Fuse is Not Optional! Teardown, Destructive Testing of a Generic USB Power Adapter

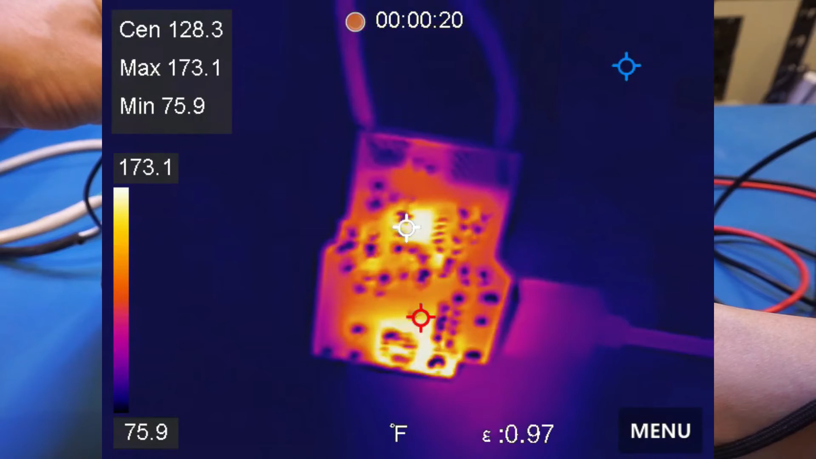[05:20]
On screen: max 173.1°F, min 75.9°F, scale top 173.1°F, scale bottom 75.9°F
As you can see, everything is just so hot. It is 174 degrees down here. And certainly, that is going to be even hotter if you enclose it in that enclosure.
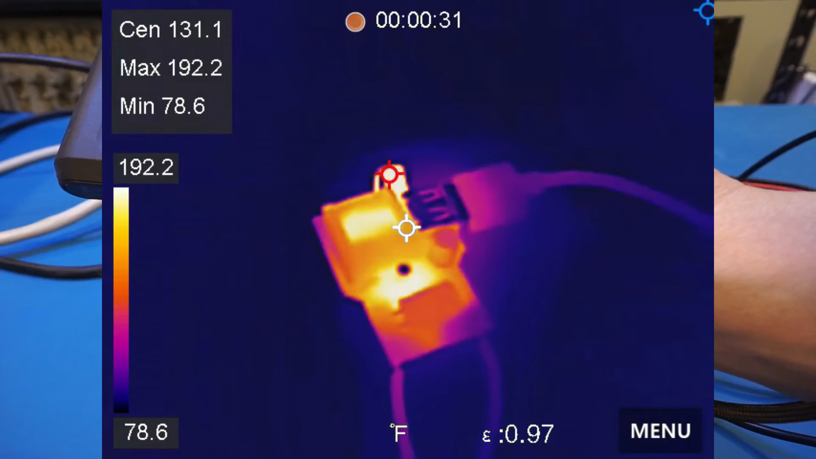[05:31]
On screen: spot 131.1°F, max 192.2°F, min 78.6°F, scale top 192.2°F, scale bottom 78.6°F
So clearly, this is not designed to be able to sustain this kind of output current.